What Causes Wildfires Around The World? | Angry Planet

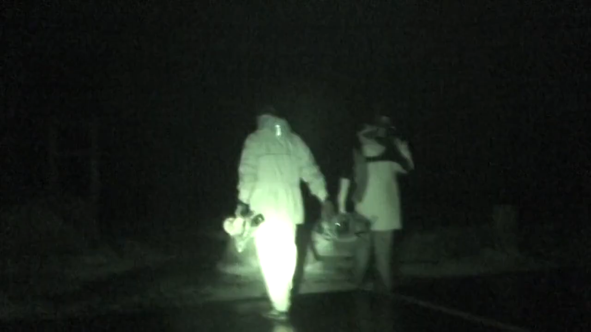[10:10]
So we gear up and head into the pitch black.